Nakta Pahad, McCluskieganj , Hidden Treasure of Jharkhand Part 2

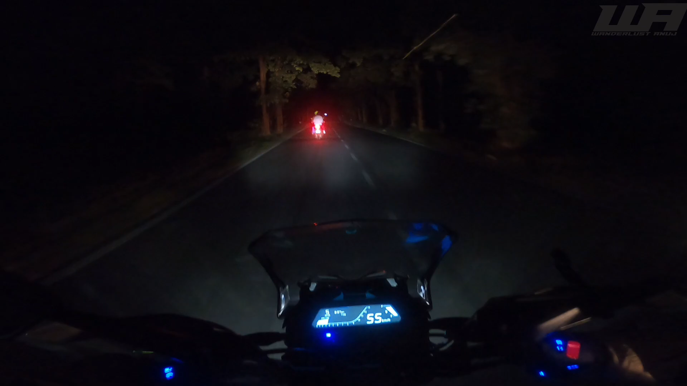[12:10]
क्या गजब का ठंडा लग रहा भाई साहब, पूछो मत। मतलब दोनों तरफ घंघोर जंगल है, क्या पता आप लोगों को दिख रहा है कि नहीं। देखो सियार भी पार हो रहा है। सच में अभी लस्ट जस्ट एकदम सियार पार हुआ इधर से।
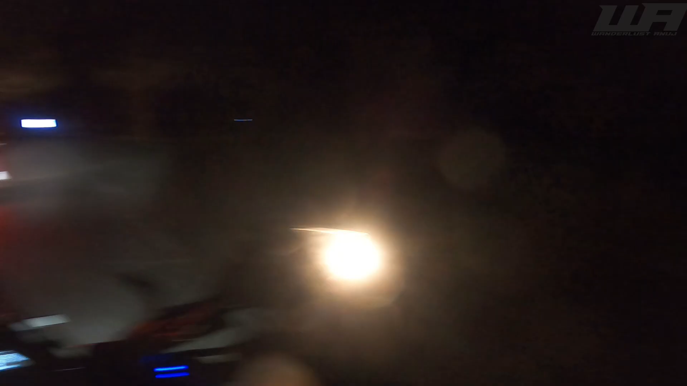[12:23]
बिजूपाड़ा 18 किलोमीटर है यहाँ से, हम लोग को बिजूपाड़ा जाना है अभी पहले। सो बहुत देरी के बाद मैं अपना कैमरा ऑन कर रहा हूँ, हम लोग पहुँच गए हैं टोल टैक्स और मांझी वाला। टाइम हो चुका है 7:41।
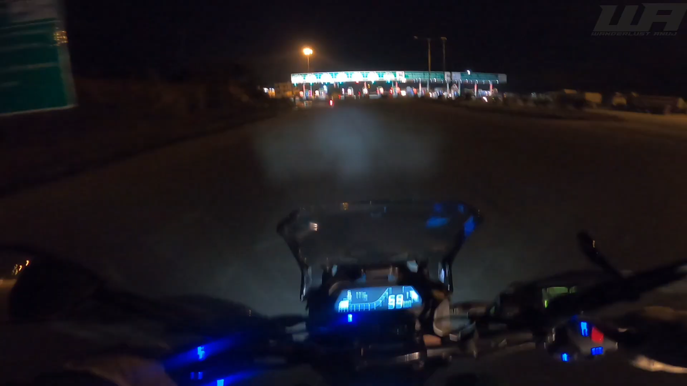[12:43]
बहुत ठंडा लग रहा भाई। तो अभी तक हम लोग सुबह से, जब आज का राइड शुरू हुआ था तब से अभी तक 207 किलोमीटर कवर कर चुके हैं, और अभी यहाँ से 10-12 किलोमीटर और होगा घर हम लोग का।